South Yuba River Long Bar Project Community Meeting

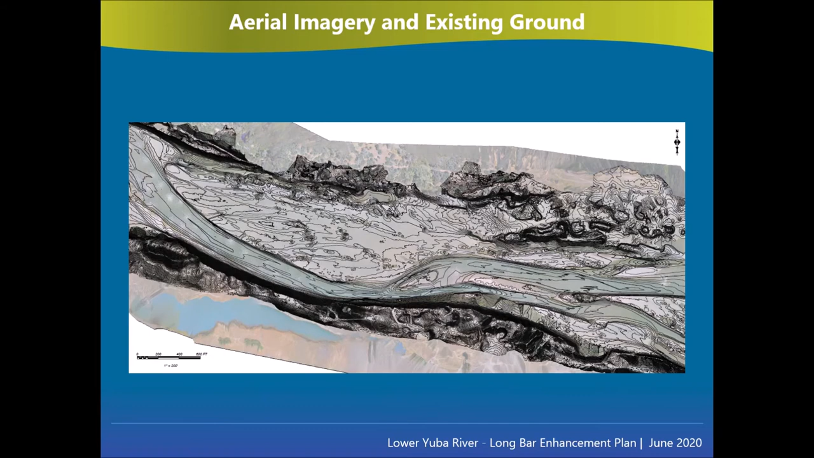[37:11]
Ground-truthing for the UAV surface and additional topography and bathymetry data were collected using GPS survey equipment. The updated digital elevation model provided the basis for developing grading designs for hydraulic modeling and for comparing existing conditions to designed habitat features.